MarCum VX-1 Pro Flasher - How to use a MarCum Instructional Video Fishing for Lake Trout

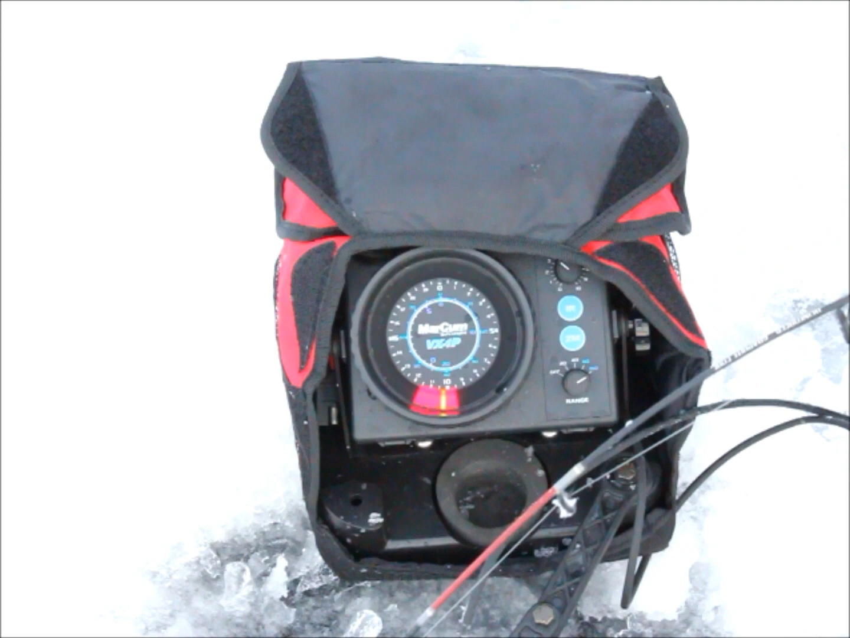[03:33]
So the fish has to have it.
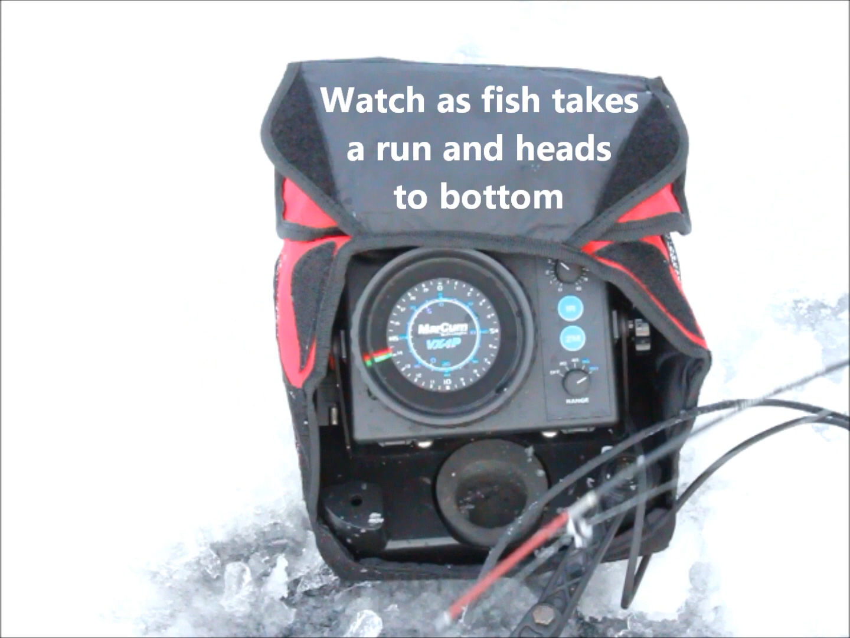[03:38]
Oh, he's taking off.
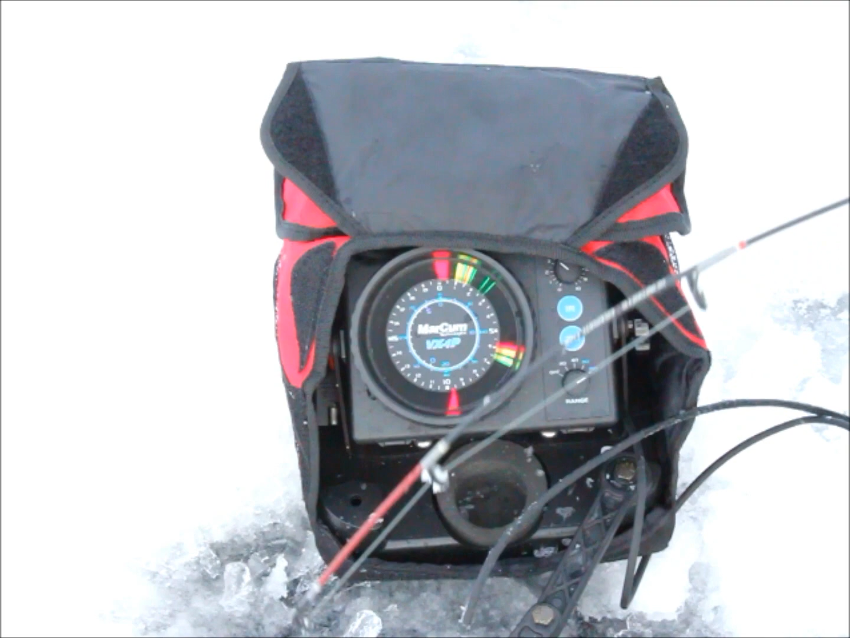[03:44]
Oh, yeah. Oh, there's a head. There's a head. Oh, no, he's out again.